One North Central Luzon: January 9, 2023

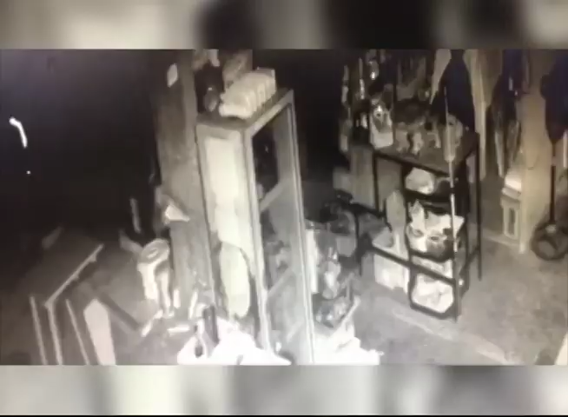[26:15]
Sa pulsa CCTV camera ang panuloob ng lalaki sa isang tindahan
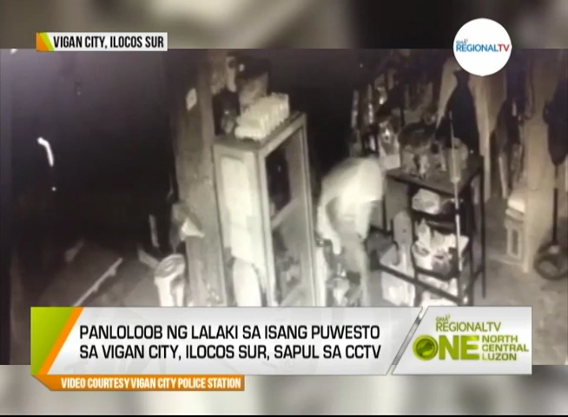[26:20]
sa baragay Tamagvigan City Ilocosur Tinangay ng sospek ang ilang pera at laman ng tindahan Nagtakip ng muka ang sospek para hindi makilala ngunit natukoy base sa kanyang tattoo Nakilala ang sospek na si Nixon Abehon 29 anyos Residente ng naturang barangay Tumanggi ng magbigay ng pahayag ang sospek